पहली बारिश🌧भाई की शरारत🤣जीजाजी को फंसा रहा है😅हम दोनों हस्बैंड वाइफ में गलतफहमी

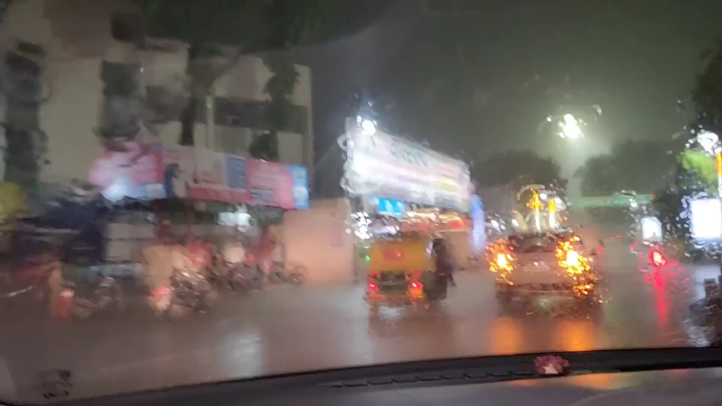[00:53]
लेकिन ऐसे डर डर की नहीं,
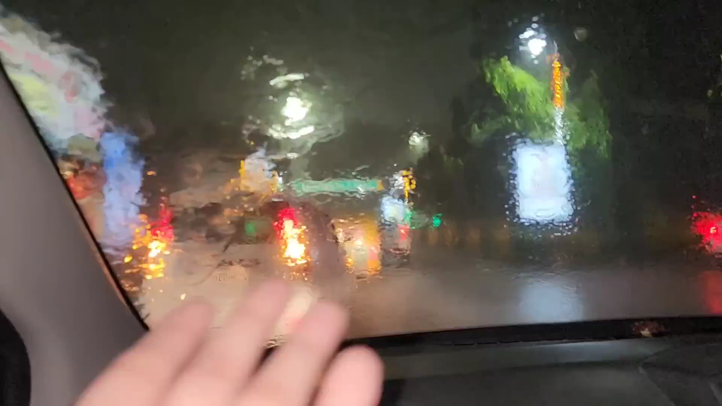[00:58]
कितिना तीज बारिश हो था था भी तो तोड़ा चीक भी है कि कुछ दिखी नहीं रहा था सामने, अगर